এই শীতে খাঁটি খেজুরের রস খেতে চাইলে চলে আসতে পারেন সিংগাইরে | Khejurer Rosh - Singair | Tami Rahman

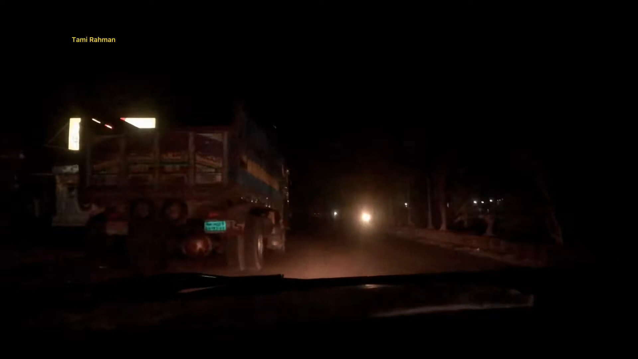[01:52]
এখন আমরা যাচ্ছি সিঙ্গার বাজারের দিকে খাঁটি রসের সন্ধানে। তো আমরা অলমোস্ট হেমাদপুর ব্রিজের কাছে চলে এসেছি।
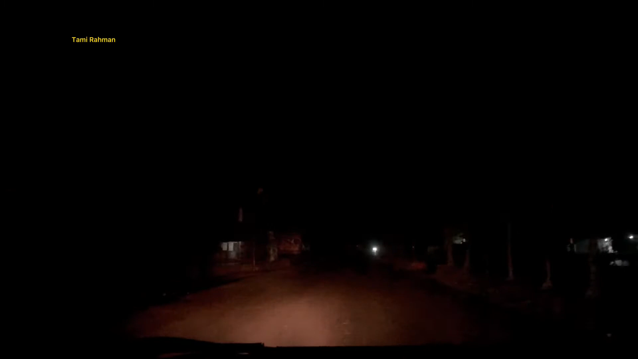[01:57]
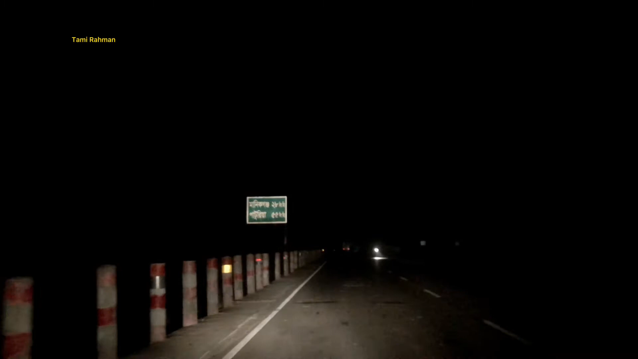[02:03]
তো আমরা সিঙ্গার বাজার ক্রস করে ফেলেছি অলরেডি, কিন্তু এত ভোরে কাউকেই দেখতে পেলাম না।
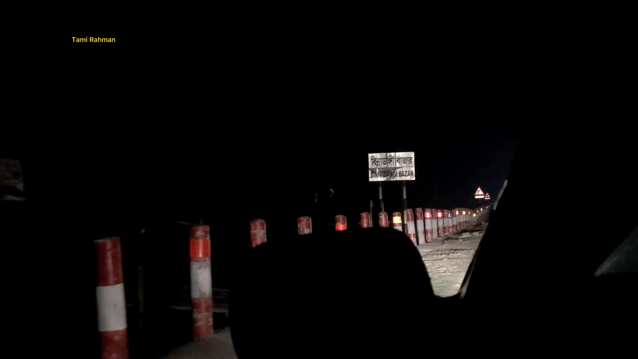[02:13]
আর আমাদের কাছে কেন যেন মনে হলো বাজারের দিকে অথেন্টিক রসটা পাওয়া যাবে না। সো ঘুরতে ঘুরতে একদমই গ্রামের ভেতরের দিকে ঢুকে পড়েছিলাম।
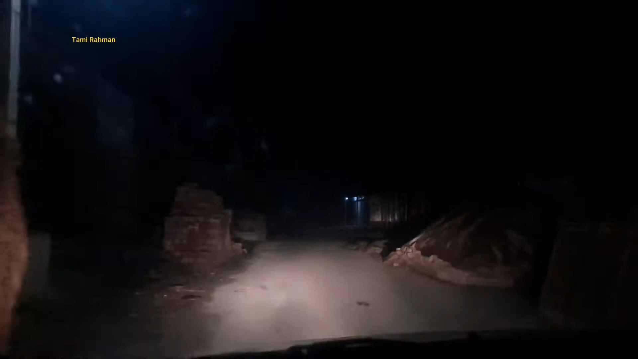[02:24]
হঠাৎই রাস্তার পাশেই দেখলাম এক মামা গাছে উঠে রস পাচ্ছে, তো থেমে গেলাম সেই জায়গাতেই।